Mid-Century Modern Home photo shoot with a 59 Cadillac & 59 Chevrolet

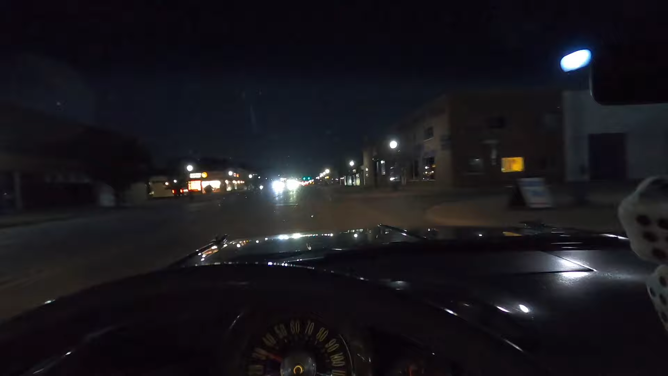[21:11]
Almost home, but as you can see, it is 100% dark out now. It's quarter to 10. So yeah, it was a long day, but it was a fun one with the old car. Car starts easier already and runs better. I can feel how much peppier it is and better it runs.